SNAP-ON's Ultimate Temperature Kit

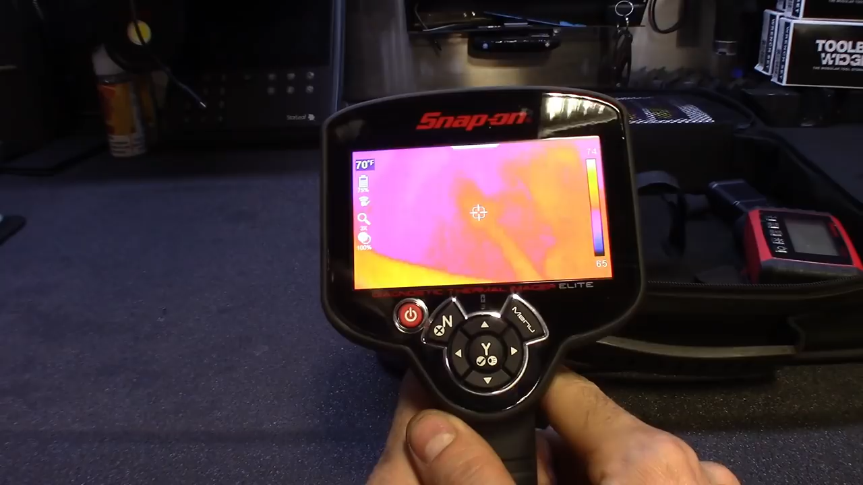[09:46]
On screen: spot 70°F
but some of the other features, you go to menu here, it'll give you tips and tricks and all that stuff,
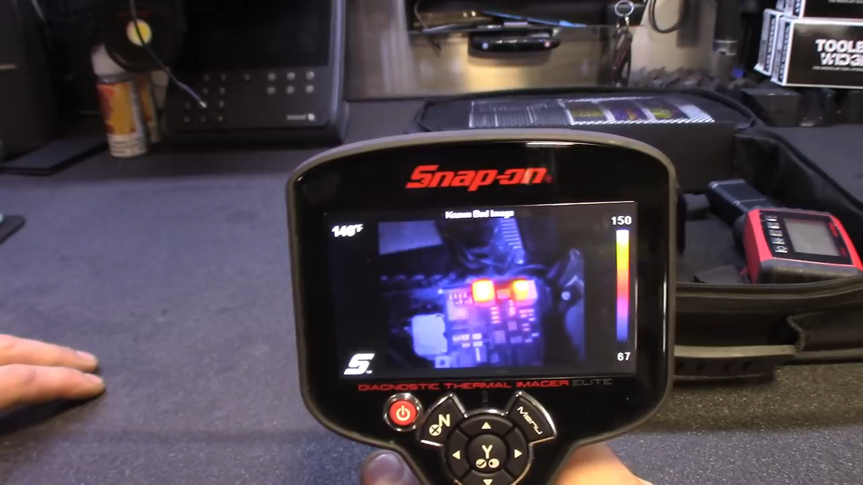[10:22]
or using a DVOM, or, you know, multimeter, however you guys do it, there's a lot of ways, sometimes I even use the old school test light method, but you could kind of let the car sit in sleep mode,
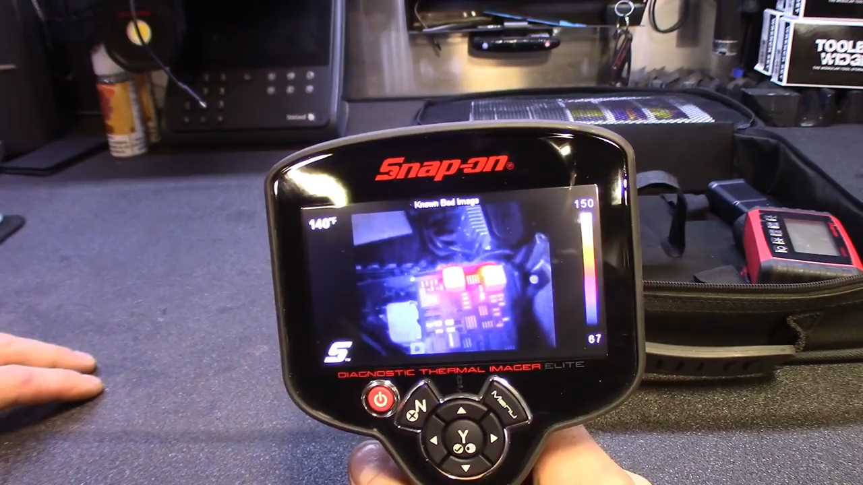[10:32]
and then just shine it on the fuse panels, and see what's pulling power, you know, stuck relays,
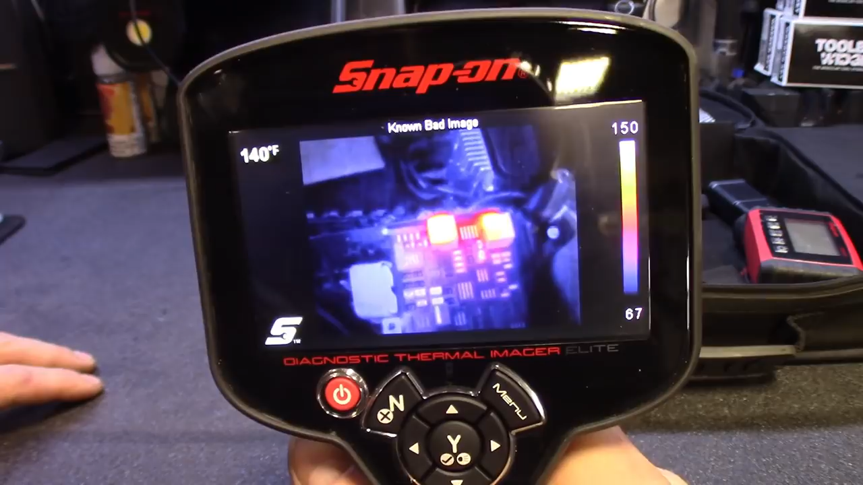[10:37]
On screen: spot 140°F
or even fuses, little fuses, you'll, you know, it'll pick up the amperage going through there, and give you a different temperature reading,
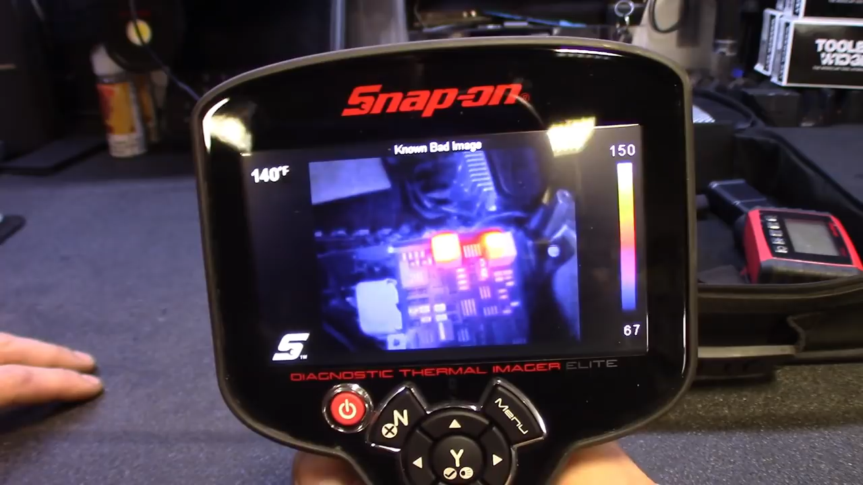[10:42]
On screen: spot 140°F
so real quick, uh, make real quick work of finding drains on it,
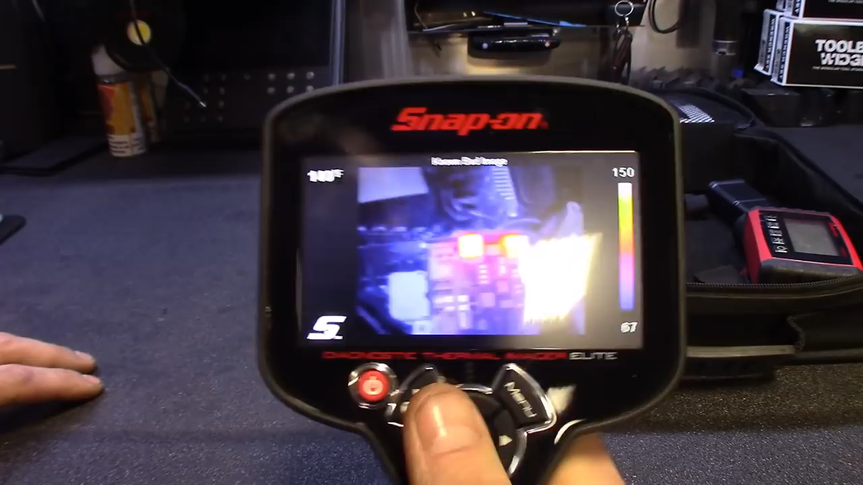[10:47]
and then the same with, uh, like a shorted ECM I seen on there, but it's the same with, like,
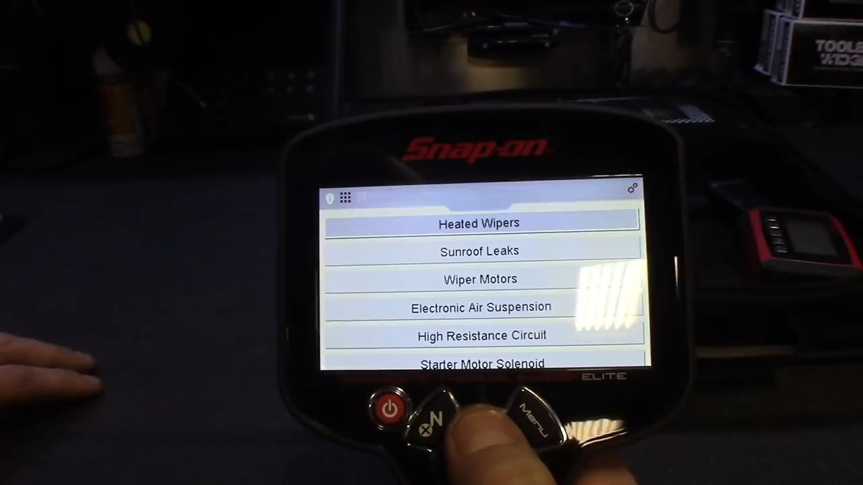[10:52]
if you got the, uh, interior lighting, or a glove box draw, you could see, you know, it's obviously a known good one, and then you could see where the light's staying on, even when the glove box is closed,
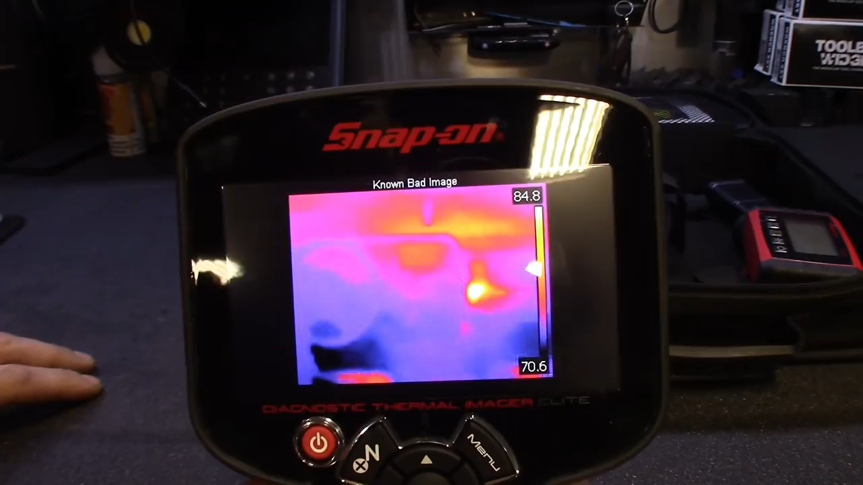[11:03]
something you may have missed, or can't see, it's not like you could crawl up in a glove box, and see that the light's still on when you close it,
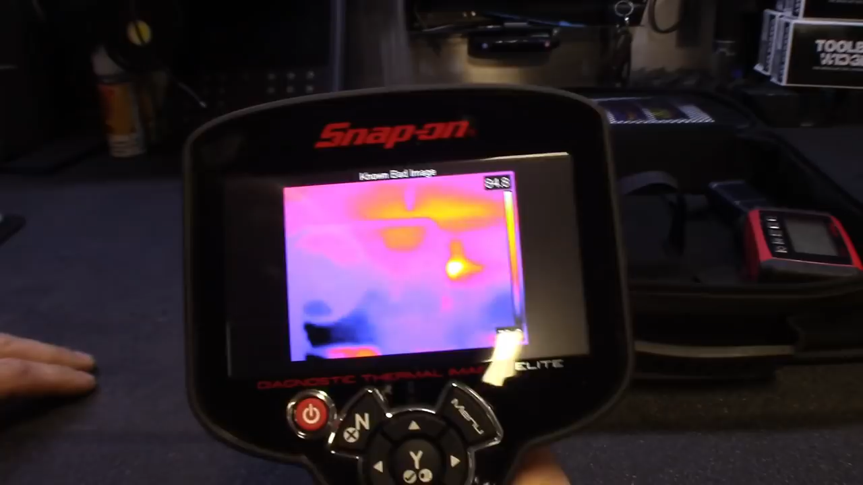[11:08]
but real cool features on this one, for, I mean, pretty much you cover, they cover everything, I mean,
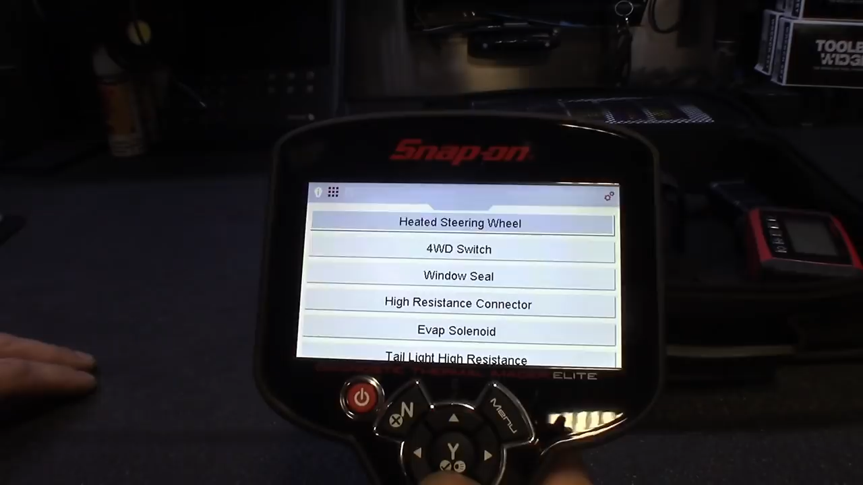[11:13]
four by four switch, things like that for drains, stuck relays, which is pretty much the same, known good,
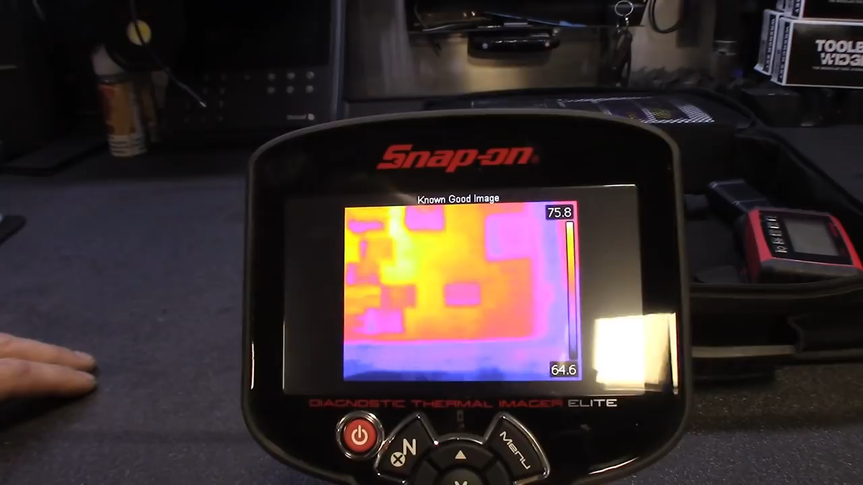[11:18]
and then known bad, obviously, you could see it's on, I've actually used it for that before,
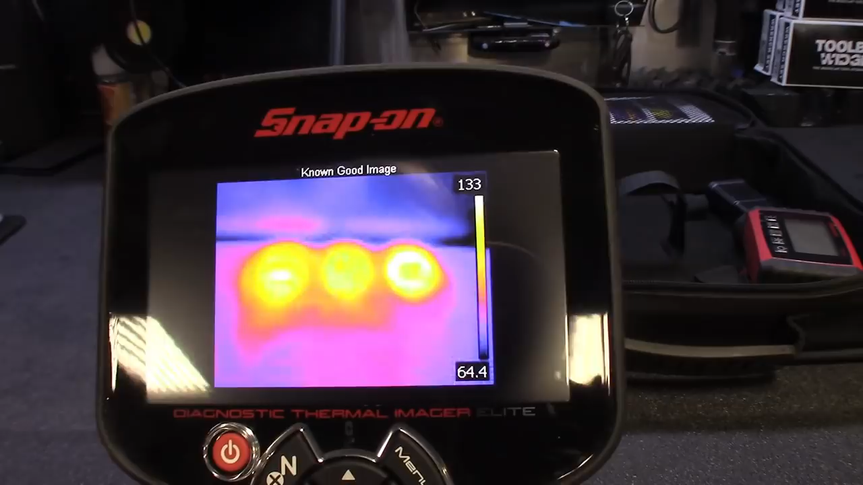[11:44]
that looks like some kind of vent system, it looks like in the picture, and then a known bad,
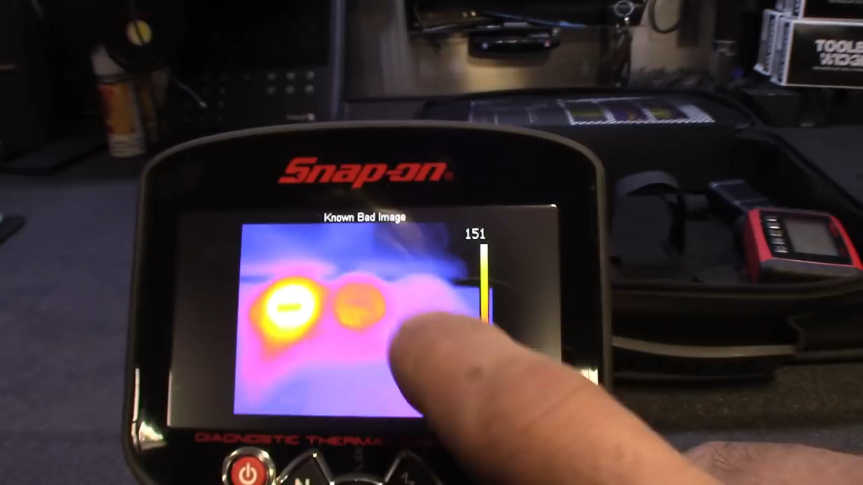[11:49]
you can see passenger site isn't blowing hot, but, fantastic tool,
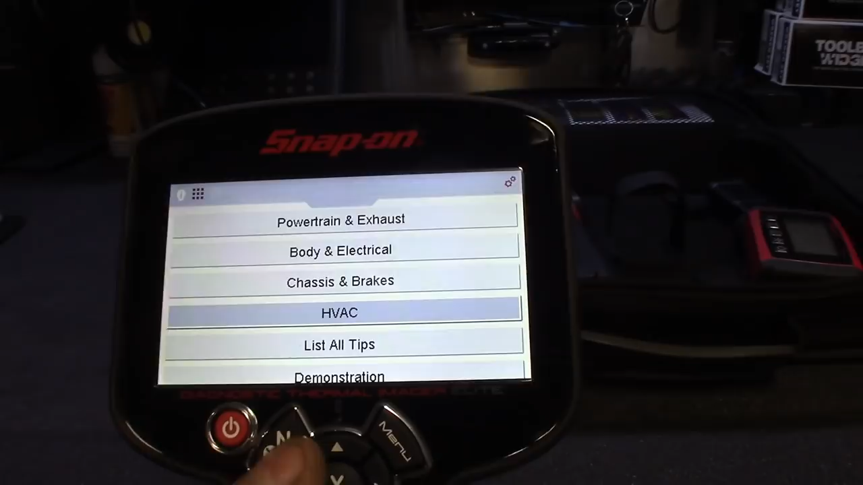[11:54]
I really dig this thing, it's probably gonna take a little bit of time for it to pay itself off,
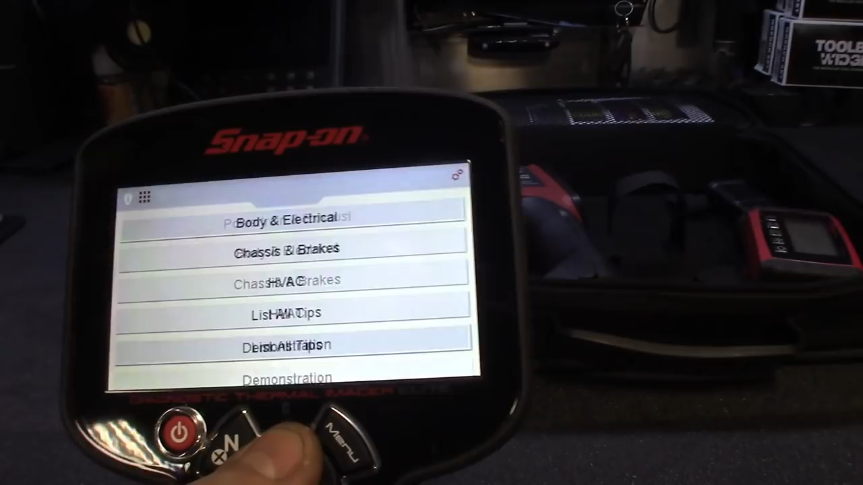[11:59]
but that's why you try to use it as often as possible, and then some of the other features here,
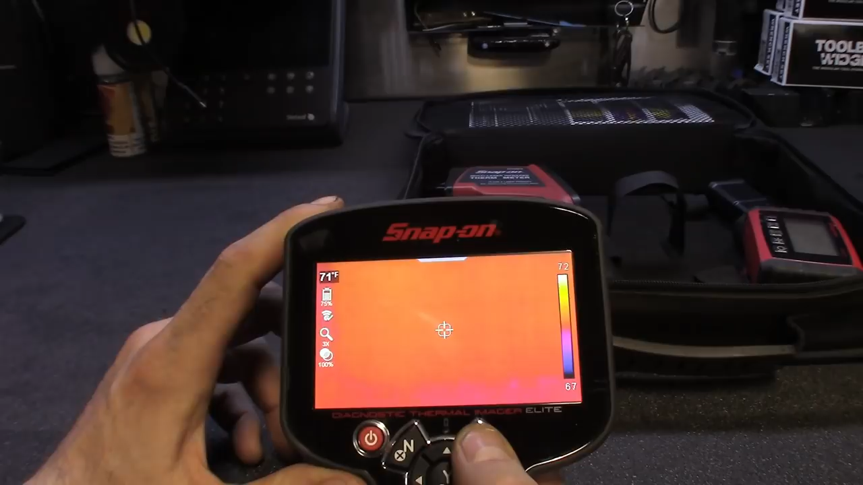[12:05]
On screen: spot 71°F
uh, menu, obviously you could, when you take pictures,
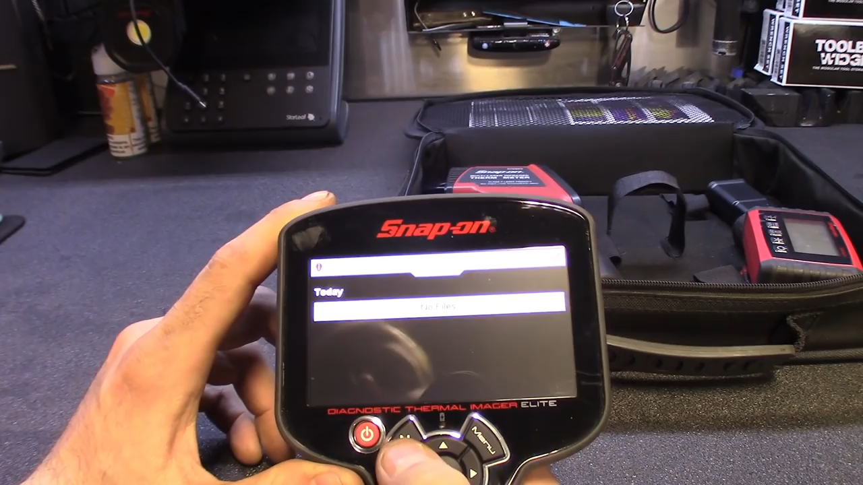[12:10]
you could go recall them, so here, we'll take a quick snapshot here,
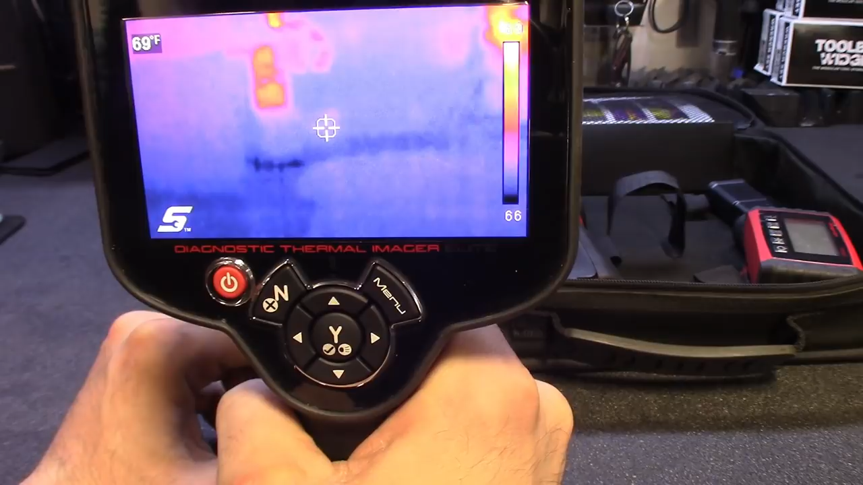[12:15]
On screen: spot 69°F
snap a picture of that, and then you could go to menu, and then there's your pictures,
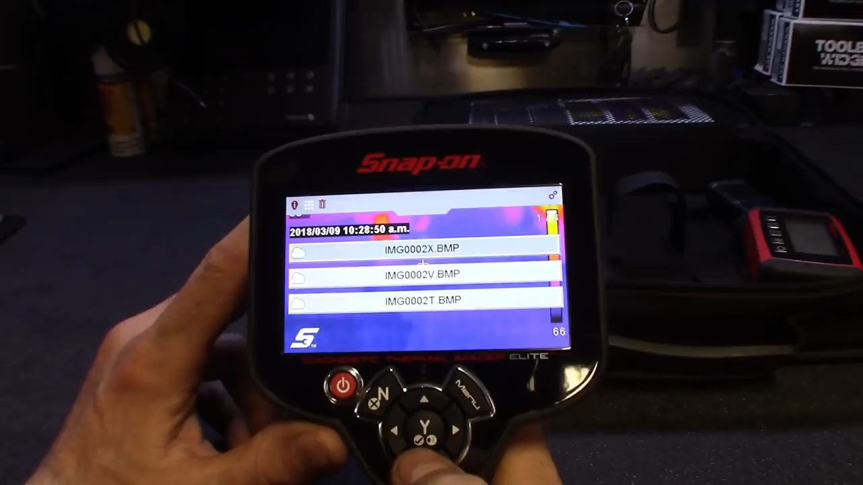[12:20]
it just took, uh, three different pictures, you got one heat signature picture,
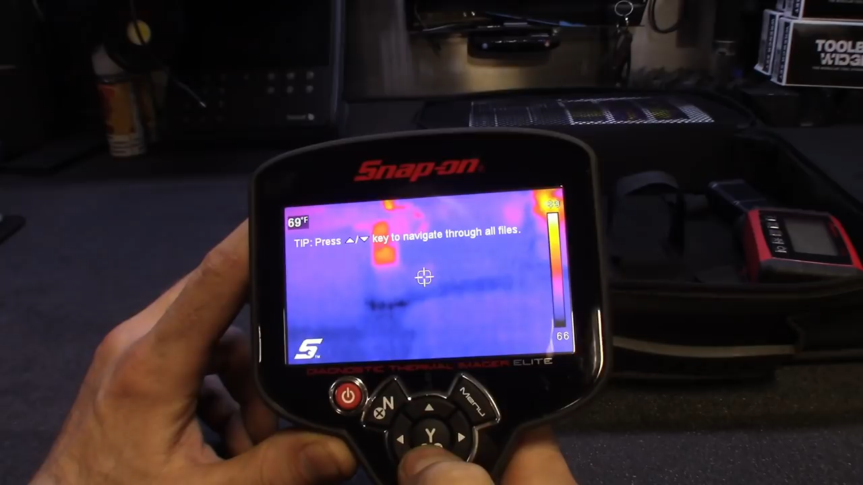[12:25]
On screen: spot 69°F
here we go, and then you drop down, it took a regular image, and then I think it's a side-by-side, so two heat signatures, yeah, okay, so two heat signature pictures, I might have pulled the trigger twice, and then a regular image, so you could kind of compare it side-by-side of what's pulling power,
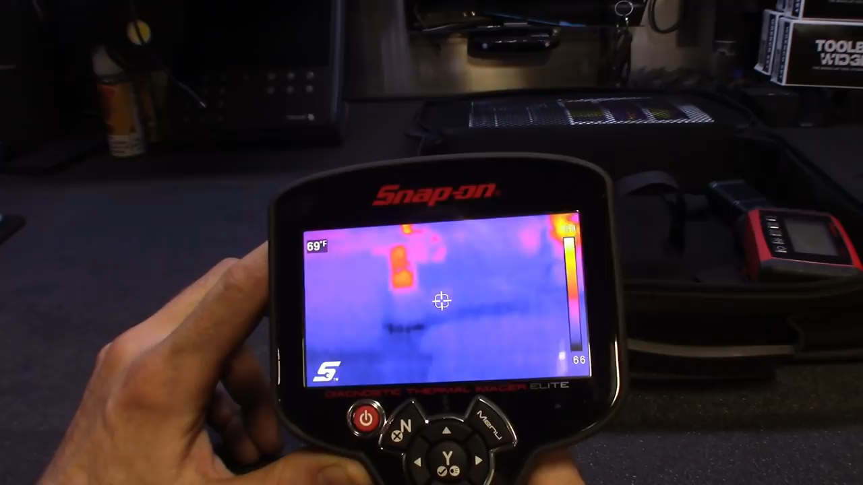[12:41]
On screen: spot 69°F
so a real nice feature, really dig that, but,